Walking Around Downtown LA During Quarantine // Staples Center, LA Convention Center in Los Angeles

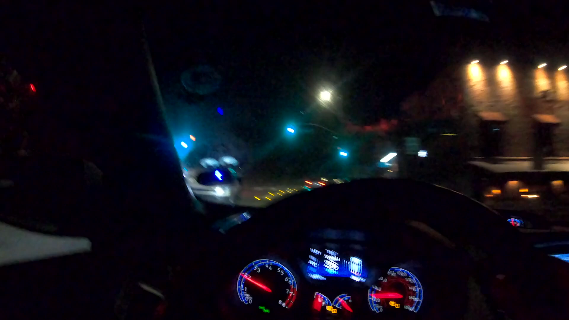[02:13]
Oh, there's a bump there. Oh, Jesus. Yeah, I know.
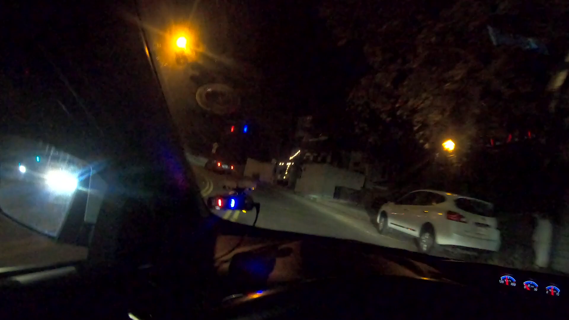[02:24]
Yeah, I would be scared to park my car on over here. My God. You can...
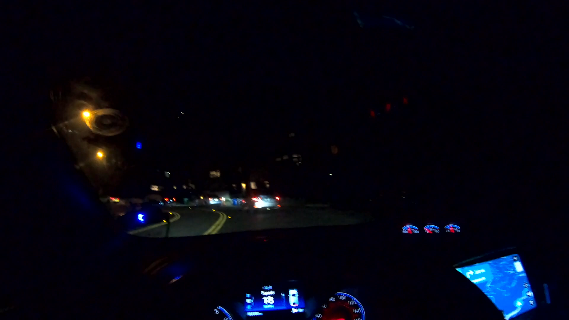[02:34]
Yo, this is like... Wow, this is like a... What the fuck? This is a great road. Like, this is just what people take on their normal commute. It's like a normal road. I feel like I'm on a race trip. I know. I'm like, dude, this is great.
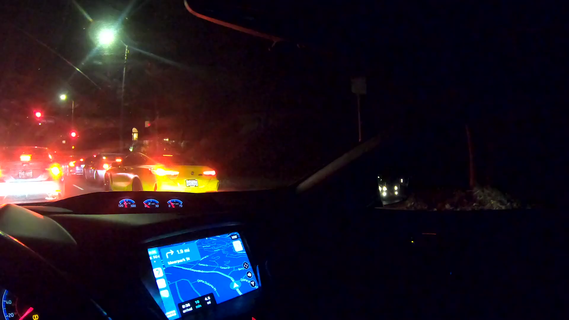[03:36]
Like, I... Don't know. Oh, that's an M8? Wow. That's a crazy rap.
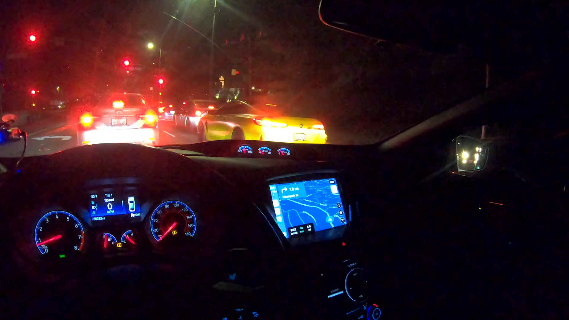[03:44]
I think they just keep going straight. No, yeah, yeah. I mean, I know. I'm saying I can see it, though. There is one that's like right there.